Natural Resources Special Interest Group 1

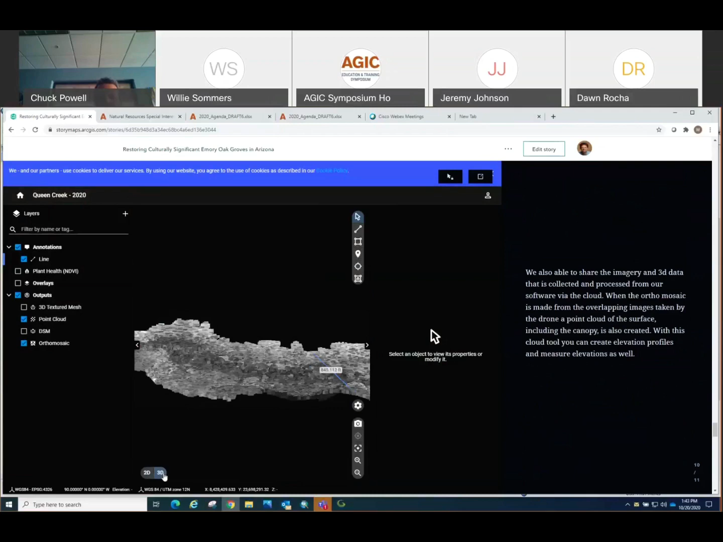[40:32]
Take these images Pitch them together it actually creates a 3d model that you can come in and look at so you can rotate it zoom in and
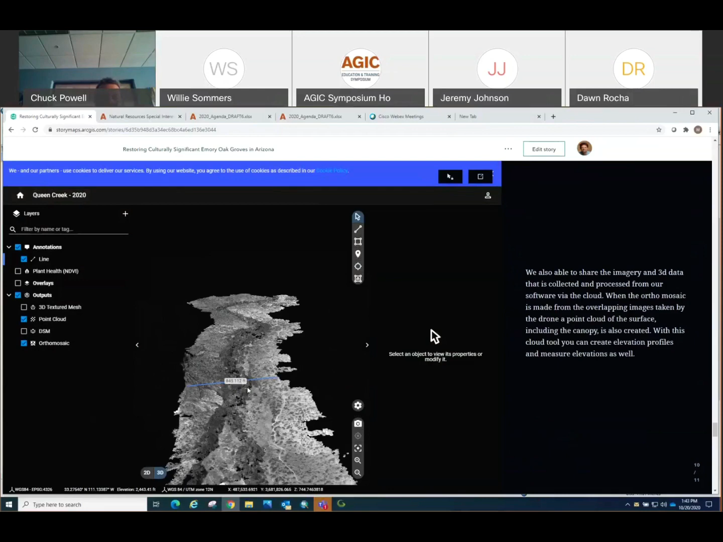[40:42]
Do what you know look at it print it out export it I'm going to quickly make a generating elevation profile of a line you can draw a line anywhere and it will give you an elevation profile of it on the spot